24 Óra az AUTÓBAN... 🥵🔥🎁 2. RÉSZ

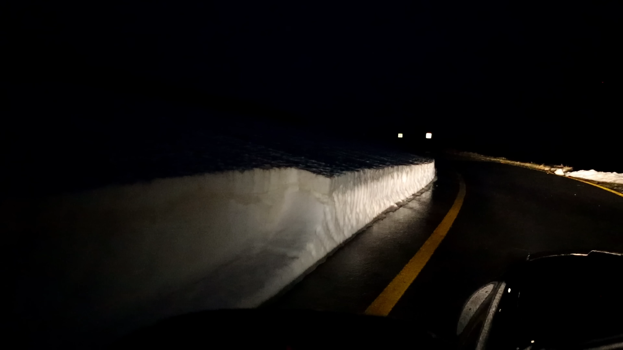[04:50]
Ez is, ahogy felfelé haladunk, csak egyre nagyobb lett volna.